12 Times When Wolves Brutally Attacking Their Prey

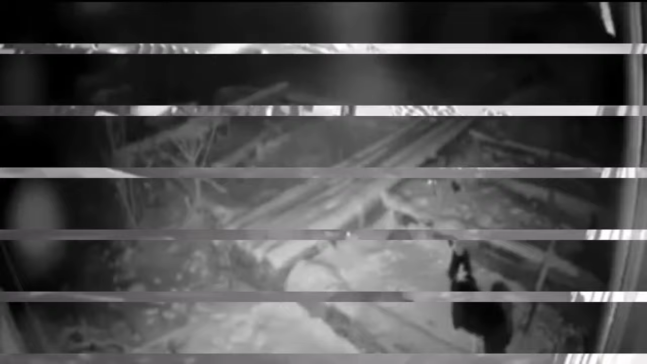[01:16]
اس ویڈیو میں ایک بھوکا بیڑیہ شکار کی تلاش میں ایک گھر کے اندر داہل ہو جاتا ہے بہت زیادہ اندیرہ ہونے کے وجہ سے بیڑیہ
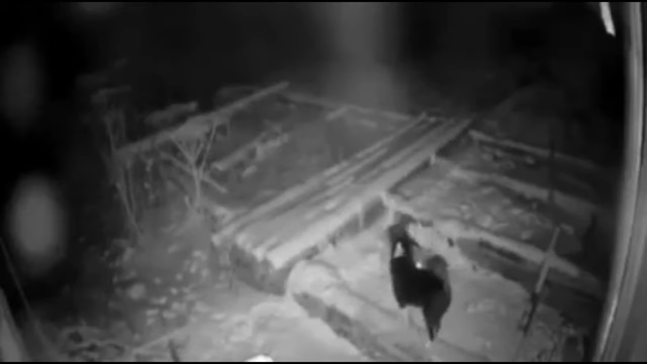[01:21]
کتے کے بہت قریب آ جاتا ہے لیکن جب کتہ بیڑیے پر بھونکنا چروع کرتا ہے تو اسی وقت بیڑیہ کتے کو دبوچ لیتا ہے کتہ خود کو چھڑانے کی بہت کوشش کرتا ہے لیکن کتہ مار جاتا ہے اور بیڑیہ کتوں کو اٹھا کر لے جاتا ہے دوستو اگر ایک بیڑیہ بھی حملہ کر دے تو جہاں لے سکتا ہے لیکن پانچ سے چھے بیڑیے ایک ساتھ حملہ کر دے تو کیا ہوتا ہے آپ اس ویڈیو میں دیکھ سکتے
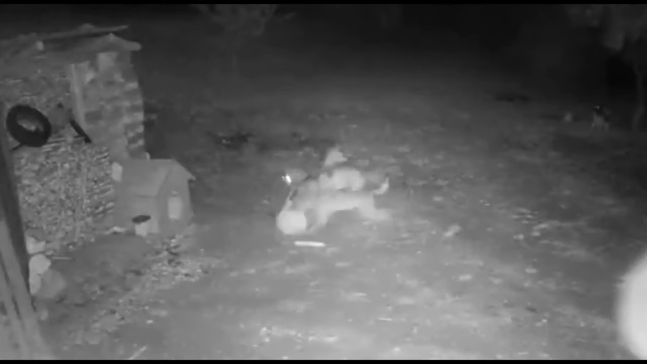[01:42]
ہیں پانچ سے چھے بھوکے بیڑیے کتے کو دبوچ لیتے ہیں اور اسی وقت اس کو چیر پھار دیتے ہیں اس ویڈیو میں ایک بیڑیہ گھر کے اندر داہل ہو جاتا ہے لیکن اس بیڑیے پر کتہ حملہ کر دیتا
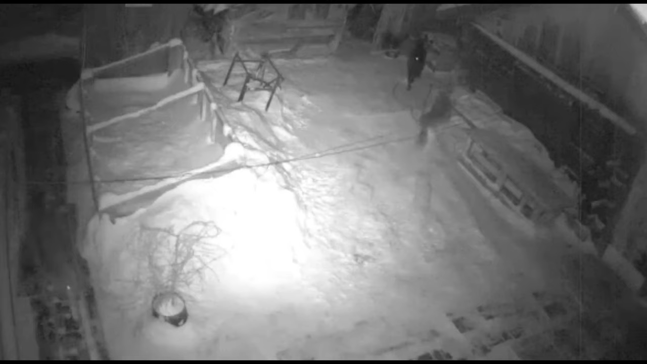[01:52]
ہے اور بیڑیے کو بگاہ دیتا ہے لیکن اچانک دوسرا بیڑیہ بھی آ جاتا ہے دونوں مل کر کتے پر حملہ کر دیتے ہیں دونوں بیڑیے کتے کو بہت دردی سے مار دیتے ہیں